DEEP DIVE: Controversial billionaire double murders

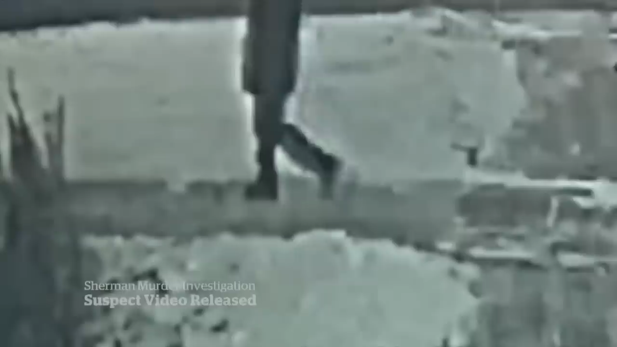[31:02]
but remains in that area that's not covered by, uh, video footage, and then comes back out, uh, sometime later, it's a very difficult to say with any level of certainty, whether this is a male or a female.